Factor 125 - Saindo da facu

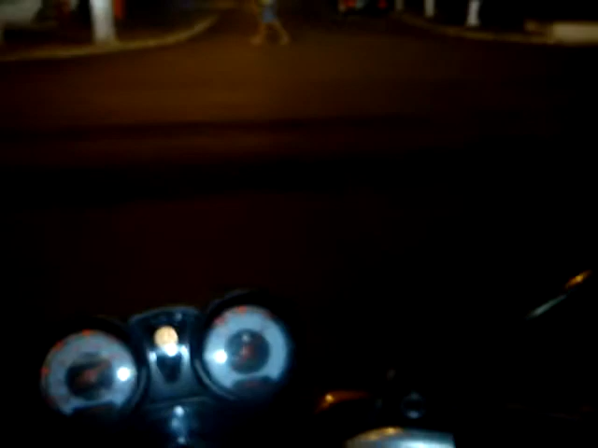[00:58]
Vou pegar um caminho diferente aqui pra vocês verem, né?
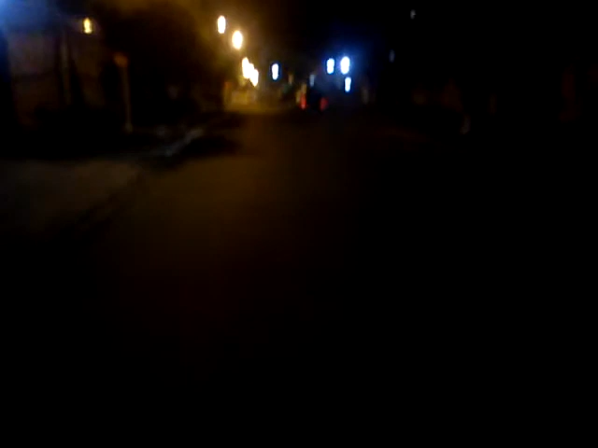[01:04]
Caminho meio que legalzinho. Pegar ali pela... toda vez isso, Amélia Rosa. Vou aqui pela Avenida Jatiuca e pego a Amélia Rosa. Tá meio ruimzinho essa pistazinha aqui, parada pípano.
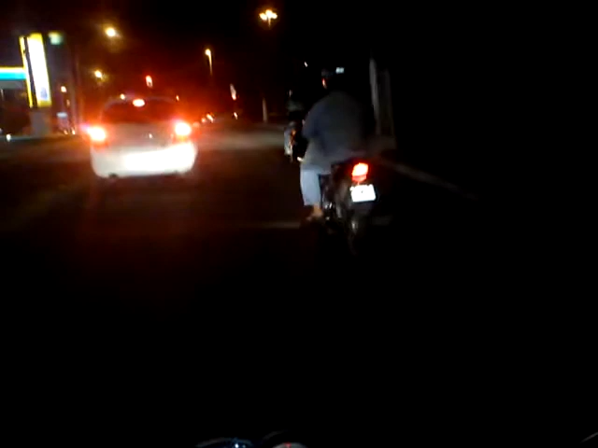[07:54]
Aí, ó. Pra quem mora em Maceió e assiste os vídeos e não conhece, aqui é a entrada da rodoviária.
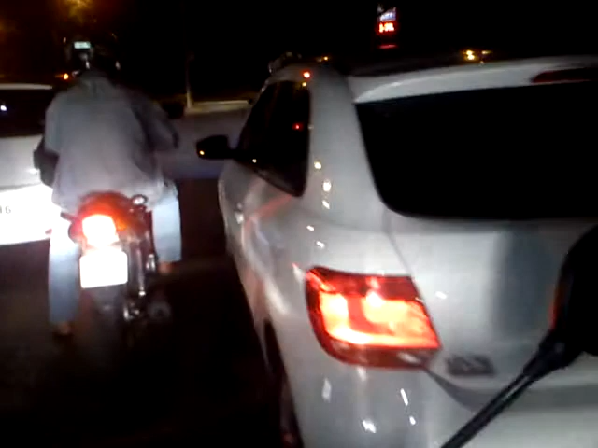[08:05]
Não é... Chega mais um pouquinho à frente, eu vou...
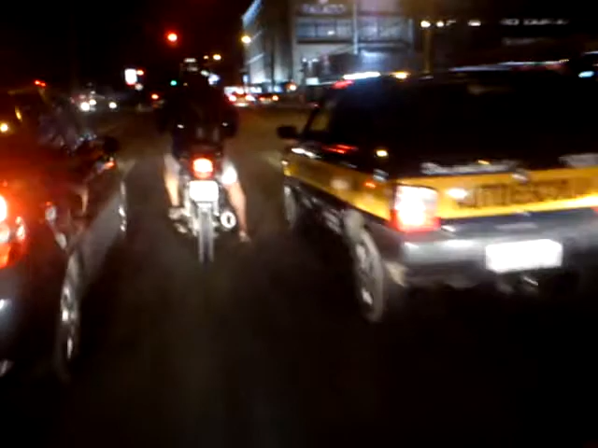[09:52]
Eu e o João tava fazendo o teste aí da câmera, que a câmera não tava captando muito as imagens que a gente tava fazendo, como ultrapassagem. Peraí, deixa esse cara engraçar aí. Como ultrapassagem que a gente gosta de fazer, tipo, pra mostrar vocês. Aí ele, a gente
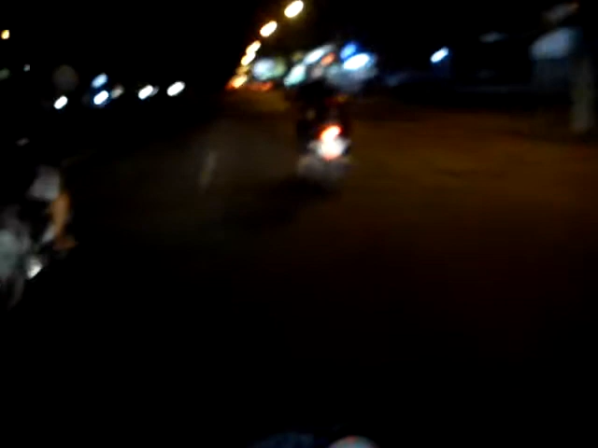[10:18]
parado, né? Tá fazendo barulho, não sei se tá complicando aí. Mas tá essa moto aí da frente, tá fazendo barulho. Os coiotes aí que veio. Deixa eu ultrapassar aqui. Vamos, vai! Vai, mentira, vai! Mentira pra trás! Bota aqui, aqui, manda! Vamos pegar o outro lado aqui.
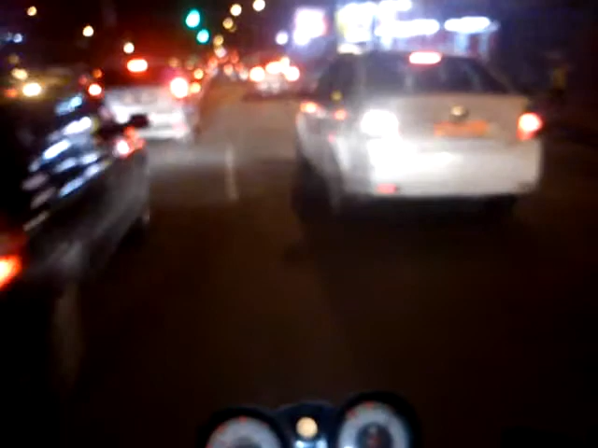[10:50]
Aí a gente percebeu, voltando a assistir a câmera aqui,
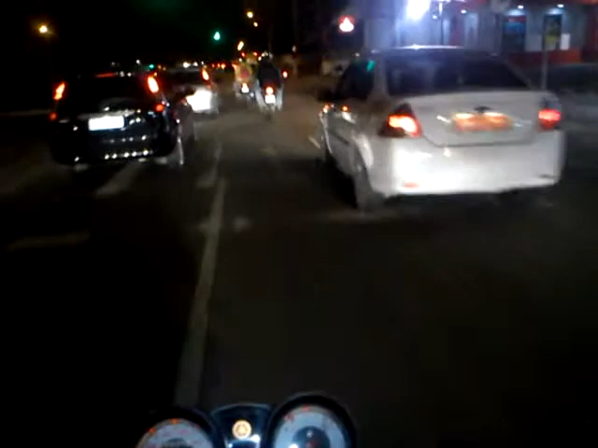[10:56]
a gente percebeu que, não sei se é porque não é uma GoPro, que não capta muito bem aqui as entradas que a gente faz, quando tá pilotando. Vai ser rapidinho esse vídeo que eu tô vendo aqui. Vai ser legal.